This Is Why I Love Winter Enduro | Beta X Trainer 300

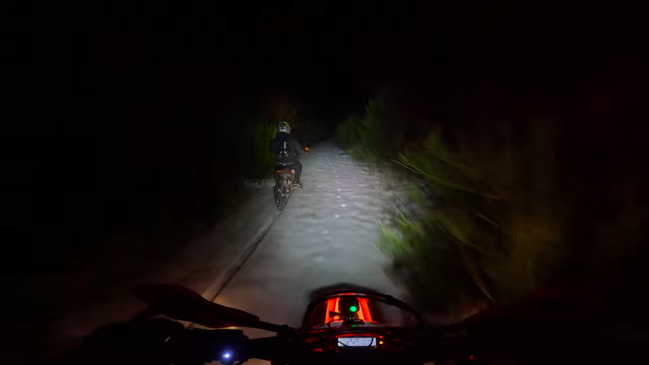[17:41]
Look at this. Pure magic. Pure magic. All right, here goes nothing. Probably give him a little bit of room.